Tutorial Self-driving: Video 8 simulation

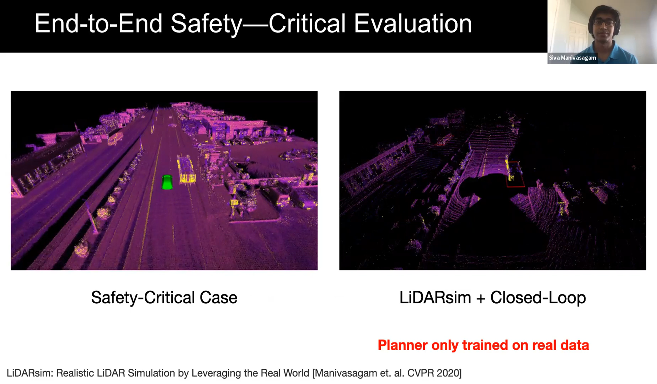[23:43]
The system, trained only on real LiDAR data, is able to process LiDAR-SIM data and safely break to avoid collision. So in summary, with no additional training or domain adaptation,
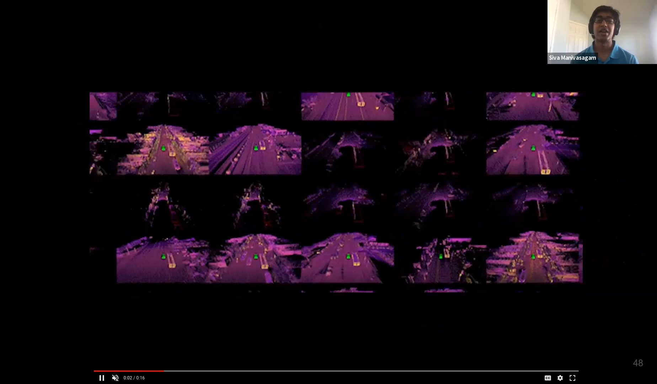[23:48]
we can directly use LiDAR-SIM to test an Atomi system end-to-end on millions of different scenario variations,